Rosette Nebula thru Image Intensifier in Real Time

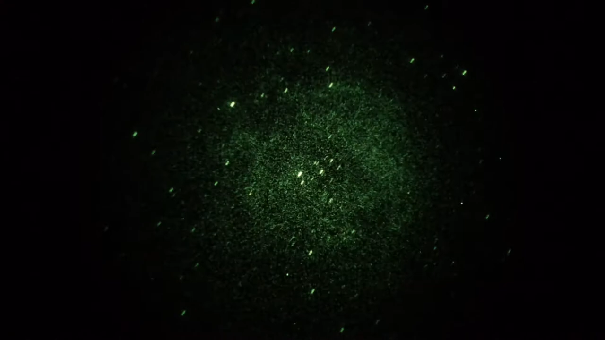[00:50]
but there you see the Rosette Nebula in real time, and I'm sloshing it around a little, we've got a pretty flat feel, because we're using a flat neuroreducer on the Sky90 telescope. Okay, enough of that, we'll try it in the first setting.